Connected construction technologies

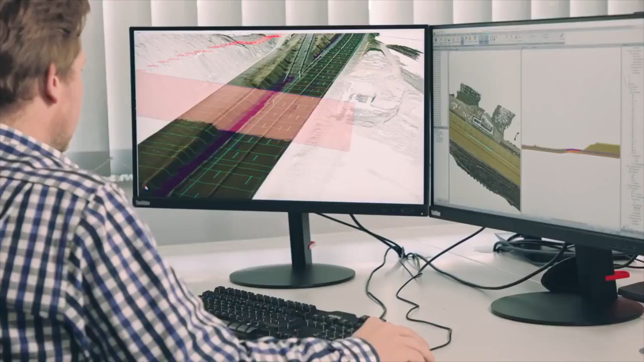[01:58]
Thanks to their high resolution cameras, they can create interactive 3D or topographical maps and models based on your data.